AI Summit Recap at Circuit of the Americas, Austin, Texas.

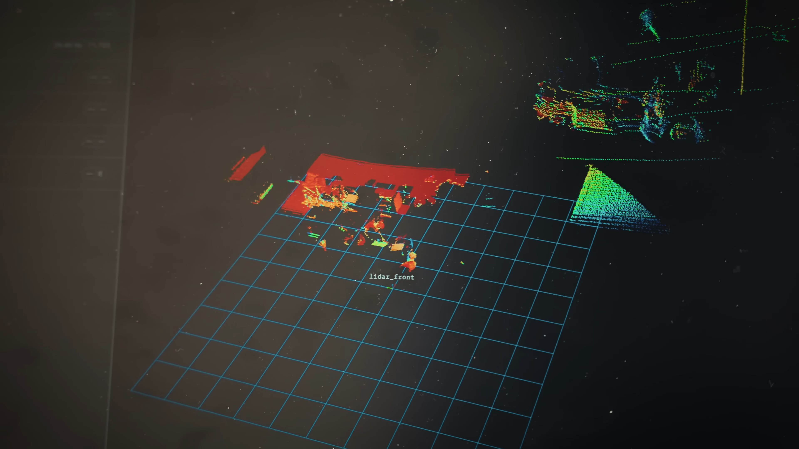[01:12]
The most important being of course in the car and actually seeing all the data that we're capturing as they drive around,
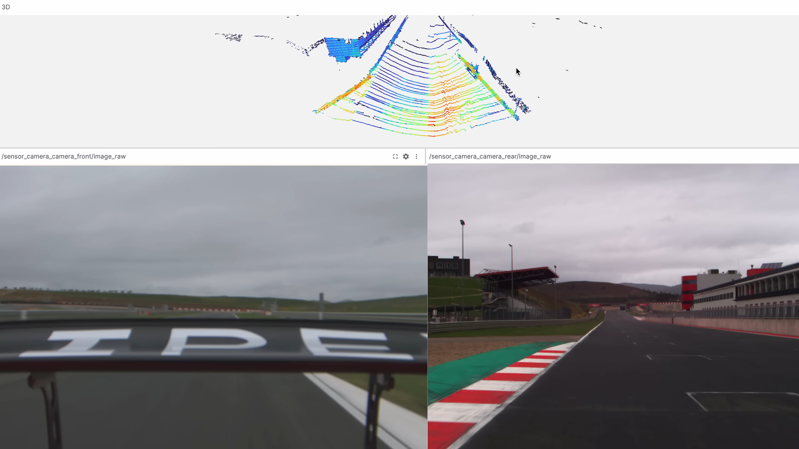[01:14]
namely the lidar data and the camera data.